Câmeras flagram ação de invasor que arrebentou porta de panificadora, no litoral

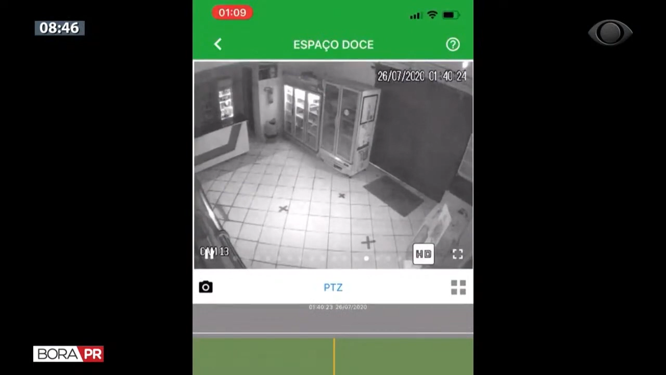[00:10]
Olha só, olha como age esse pessoal que gosta de arrebentar a porta, entrar em comércios, ter residência durante a madrugada. Paranaguá, litoral do estado, Cristiano. Esse rapaz que é o terror de Paranaguá. Ele invade vários comércios durante a madrugada, residência, aquele famoso varal, passa, rouba roupa que tá no varal.
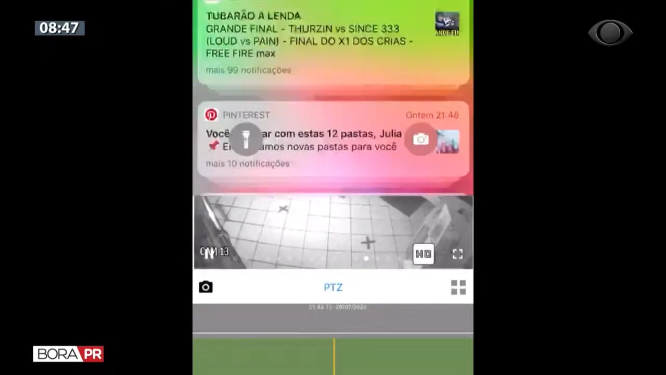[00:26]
E toca o terror.
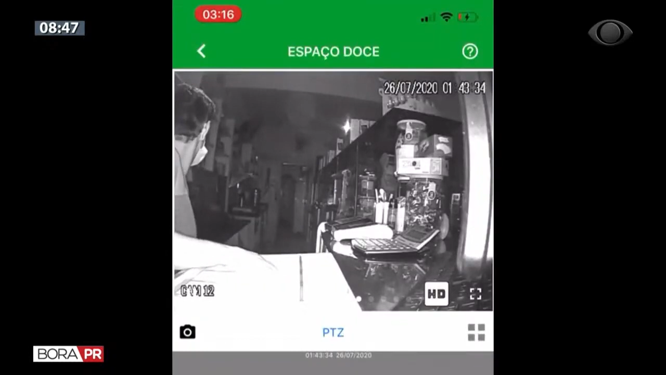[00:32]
Olha o jeito que ele tava agindo em uma panificadora lá em Paranaguá. Ele conseguiu arrebentar a porta de aço, ele entrou no comércio, pegou o que quis, pegou o dinheiro do caixa, pegou o produto, Cristiano, e depois foi embora.
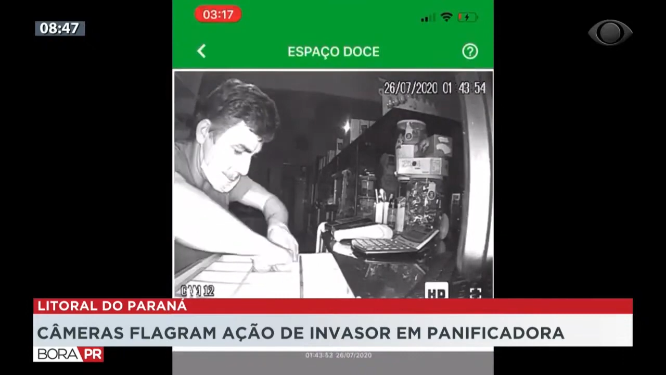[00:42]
Ele acabou sendo preso pela polícia militar, mas o pessoal lá, os comerciantes de Paranaguá, não estavam relatando, estavam conversando com uma comerciante agora, Cristiano, ela respondeu o seguinte, que eles tão vivendo a insegurança.
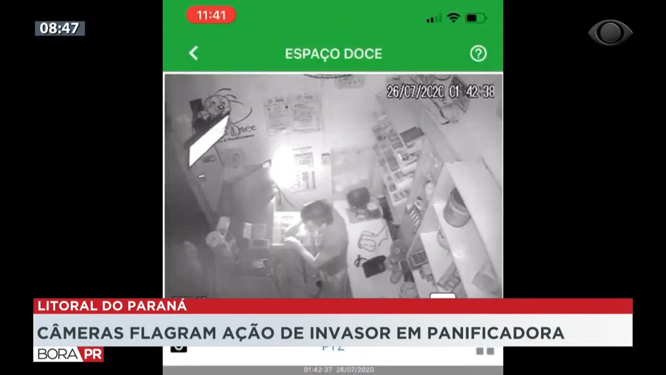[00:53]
Os que lá em Paranaguá, todos os dias, tem comércios sendo arrombados, residências, o pessoal lá tá tocando o terror,